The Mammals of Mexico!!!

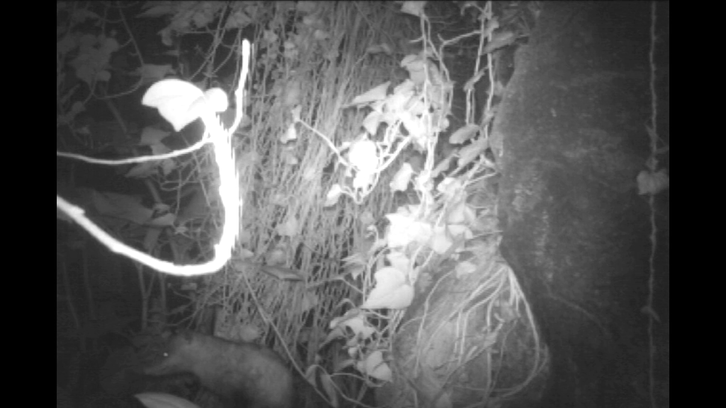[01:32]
I think I know what that animal is, you can tell by that long hairless tail. Now that's an opossum. And they're absolutely wonderful. They're marsupials.
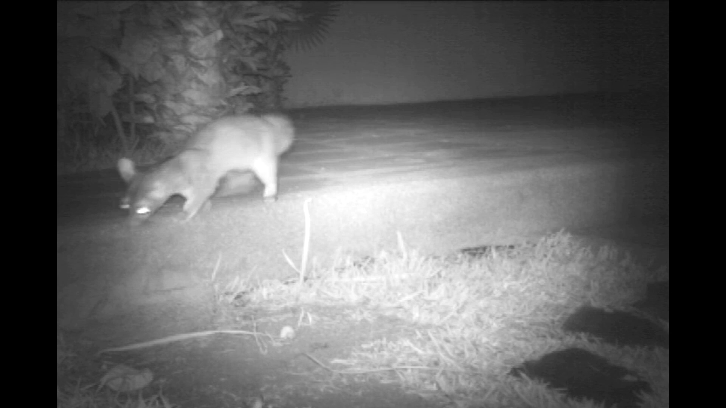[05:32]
oh my god look at that that is a cacamisle or a ringtail but I'm pretty sure it's a cacamisle in the most perfect position in front of the camera eating the banana that we put down for it